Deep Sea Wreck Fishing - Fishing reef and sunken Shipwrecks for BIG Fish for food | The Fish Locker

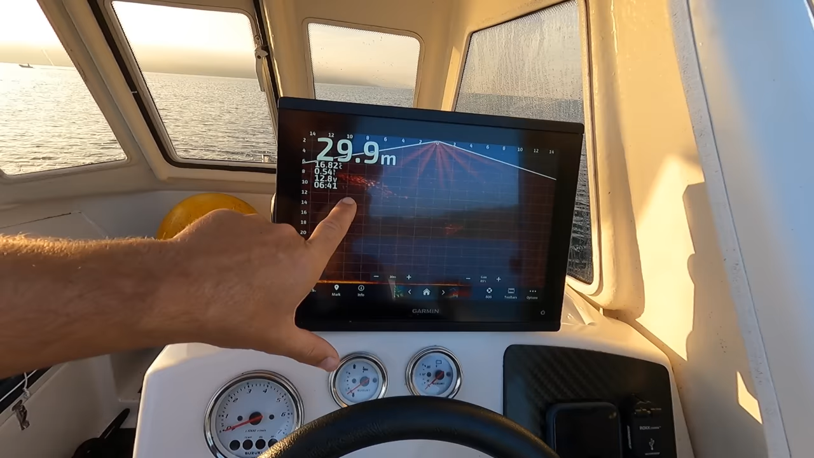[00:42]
On screen: depth 29.9 m
oh there they are that'll be mackerel mackerel
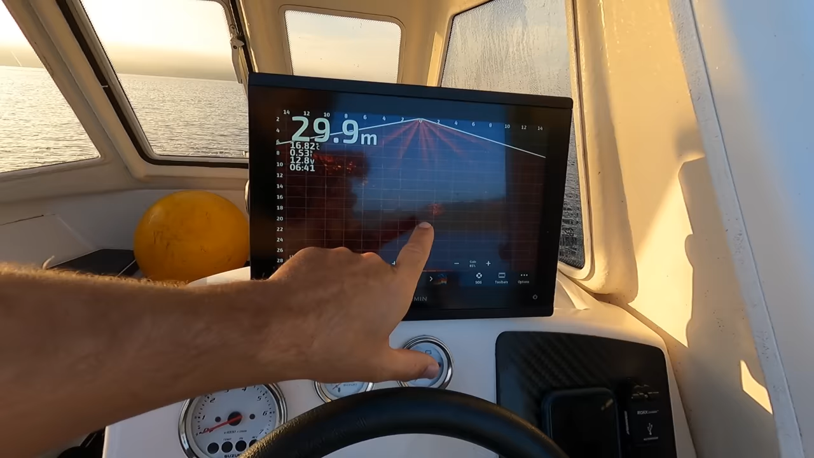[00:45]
On screen: depth 29.9 m
and pilchards i don't know whether you can see those on the screen that patch there and that patch there
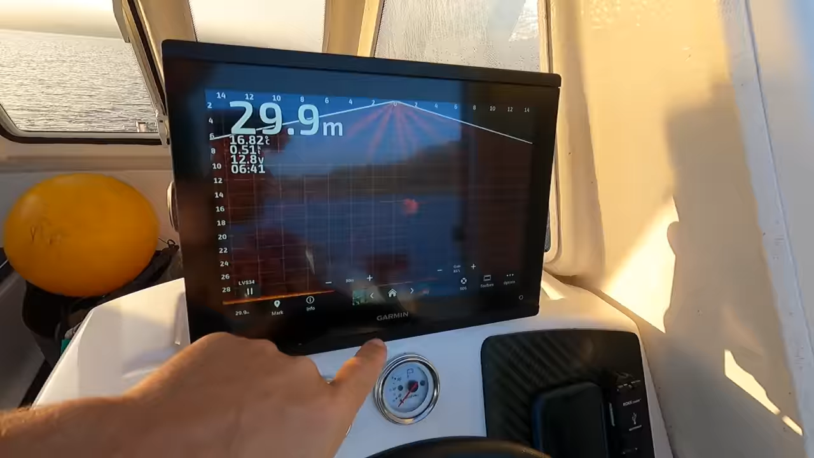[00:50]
On screen: depth 29.9 m
that's a good sign yeah trying to put some fish in the freezer today let's go